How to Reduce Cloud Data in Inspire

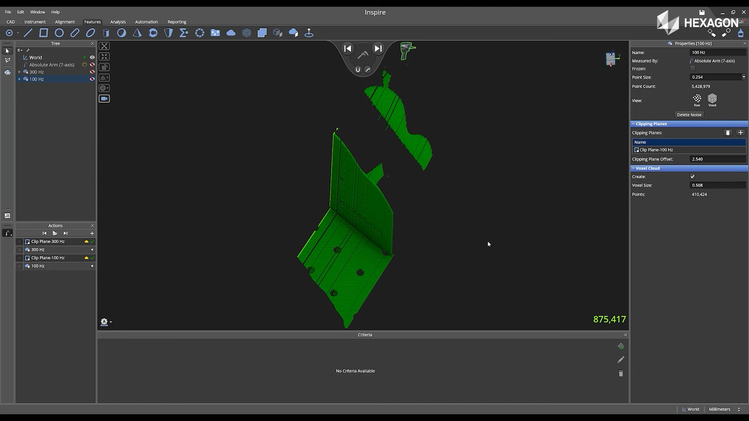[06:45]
Now as you scan data into the software, we will see the raw point count appear in the main graphical view.
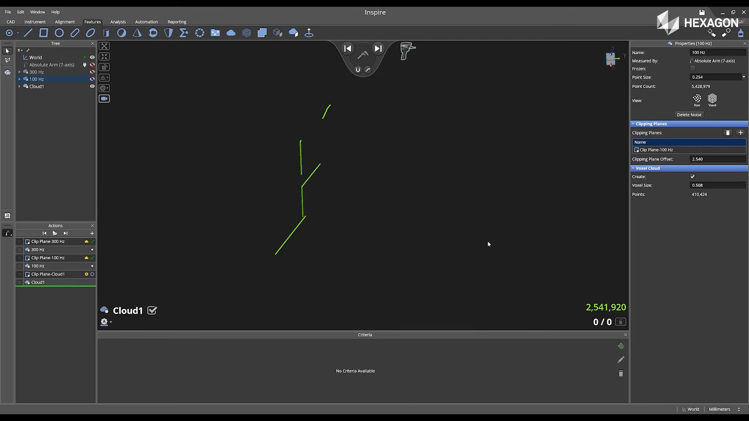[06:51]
And then after the cloud is complete, we will automatically filter the data based
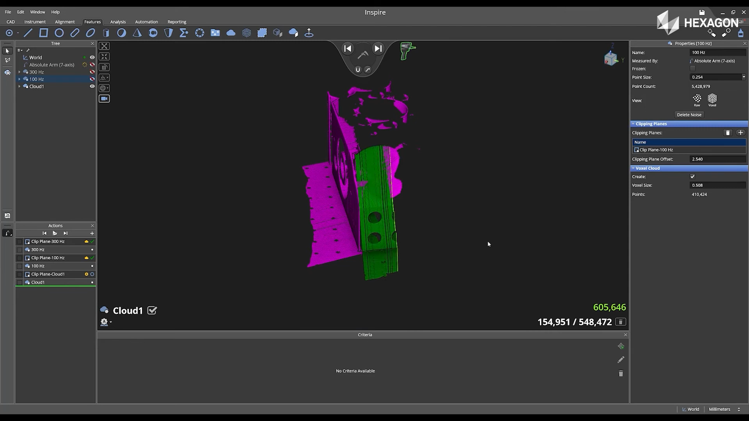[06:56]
off the settings we have enabled for voxelizing the incoming data in the application settings.
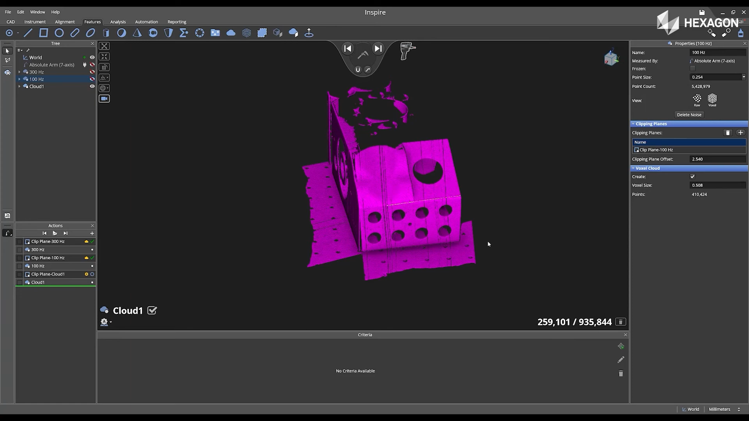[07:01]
Now as we can see, it says I have about 2.5 million points coming in.
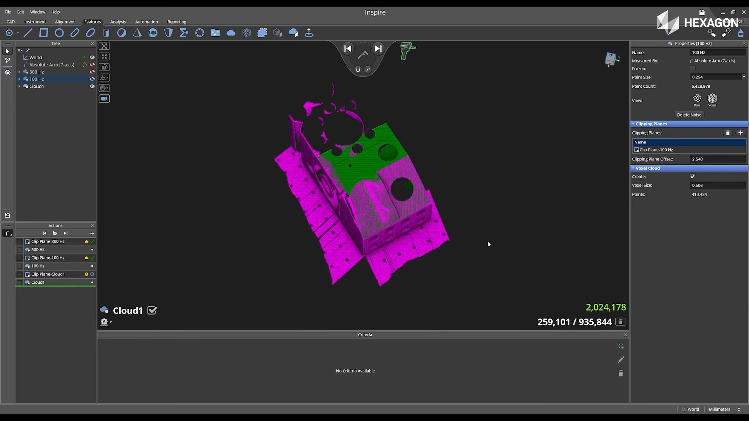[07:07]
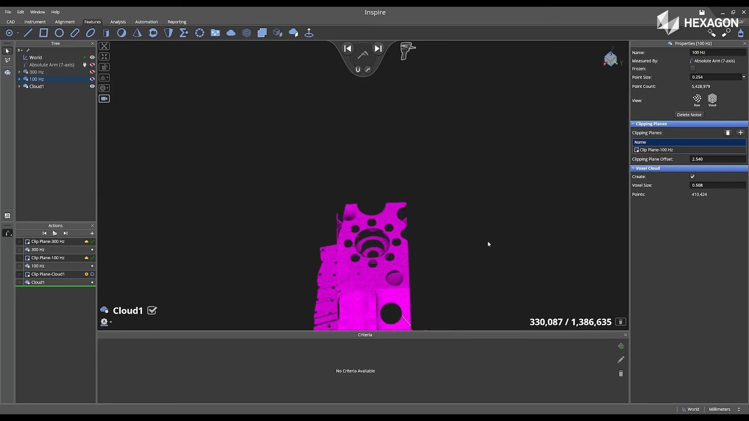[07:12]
But then it reduces that amount of data after I swipe right to accept that scan pass.
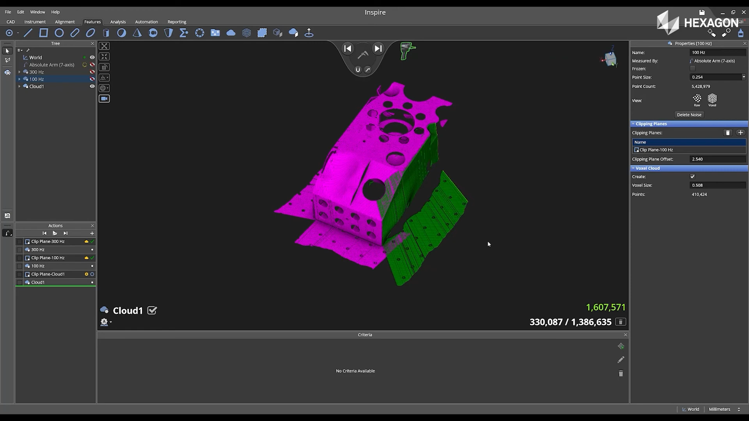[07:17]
As I mentioned before, this can become very beneficial if you are
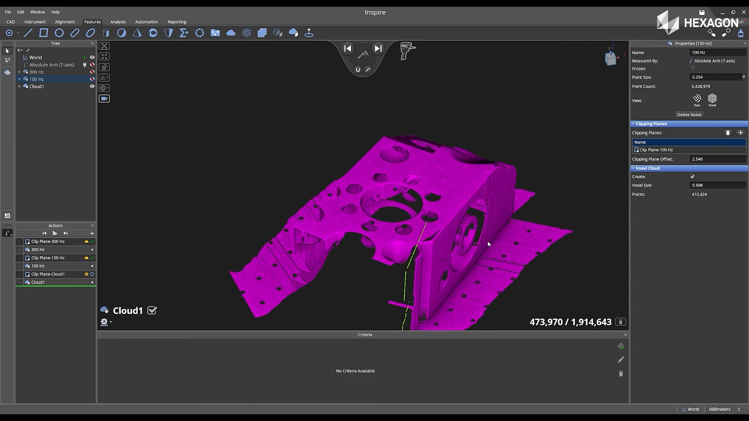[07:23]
scanning in a larger part that does not require large amount of data.
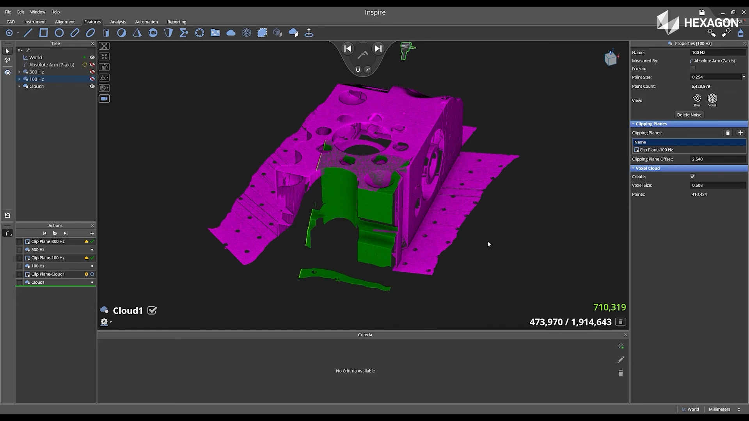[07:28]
Now I'm just going to continue to scan the part in by just rotating that 7th access handle
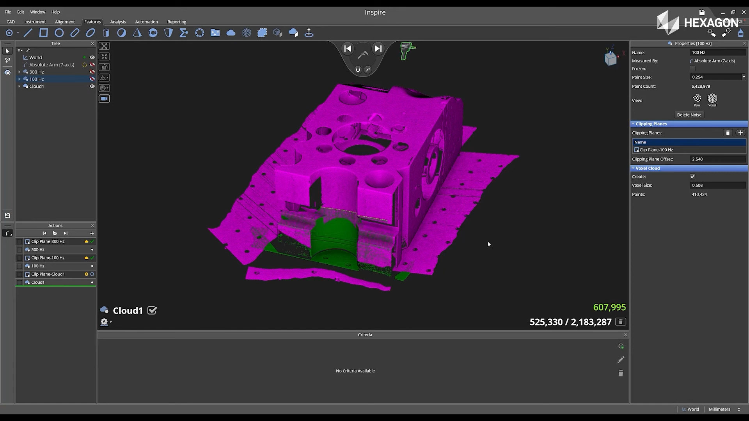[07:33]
and scan it from different locations around my physical part. So as I scan in more data, we can see the numbers will update in the main graphical view.
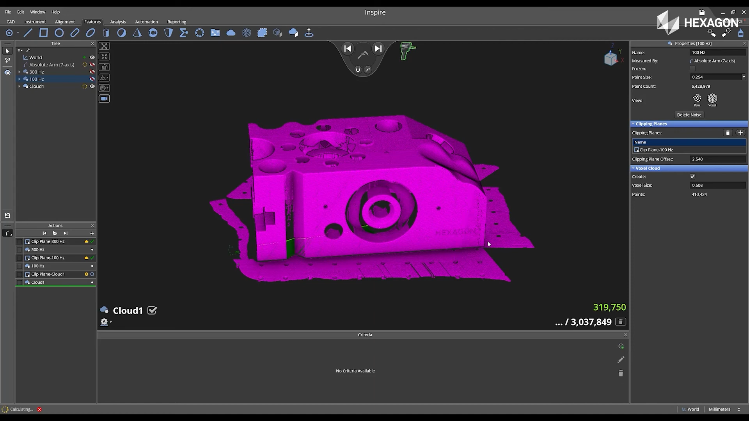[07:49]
Notice that as I'm scanning in, I'm also ensuring that I move and rotate
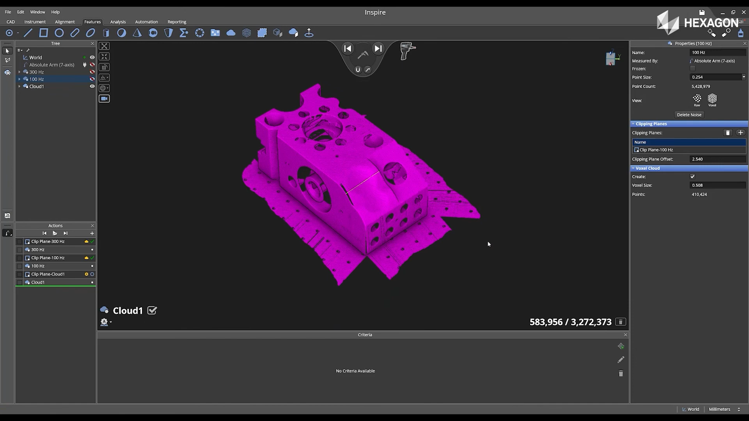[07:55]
that 7-axis handle to get data located from a different perspective.
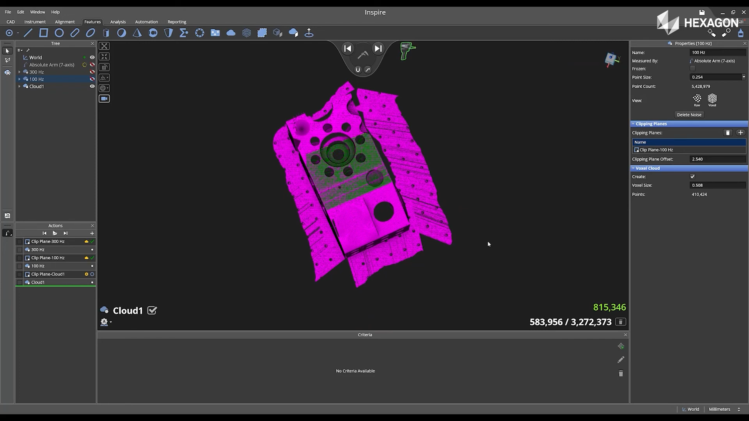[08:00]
This will ensure that you're physically scanning your entire part in.
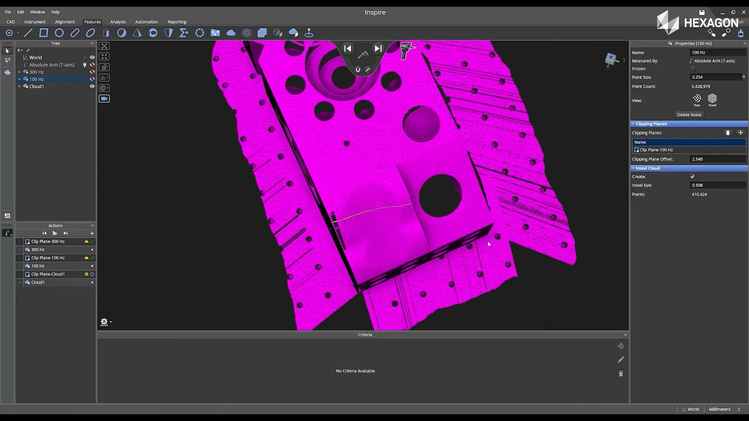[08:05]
I'm going to swipe right and then I'm going to swipe left twice.
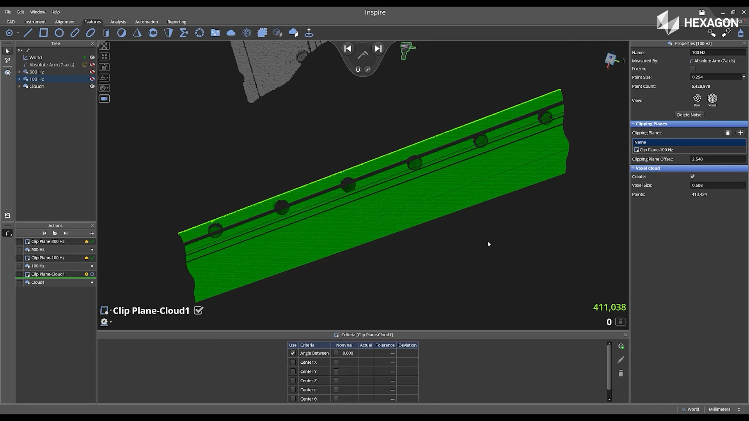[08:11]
And then now I can add a clipping plane to that cloud.
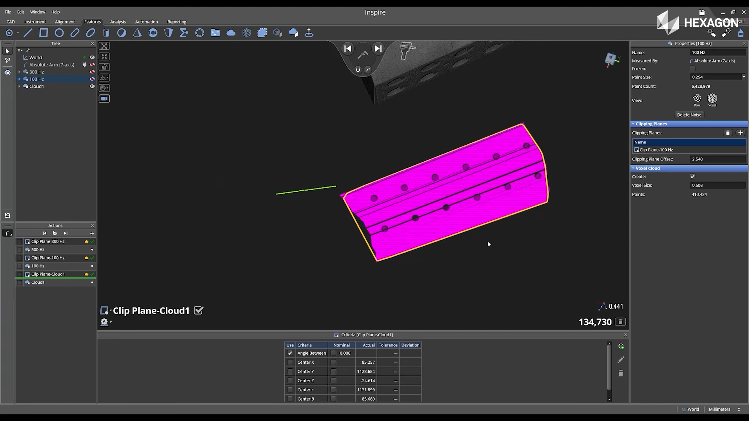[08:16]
Once this is complete, I can swipe right twice. And then now I'm complete scanning in my part.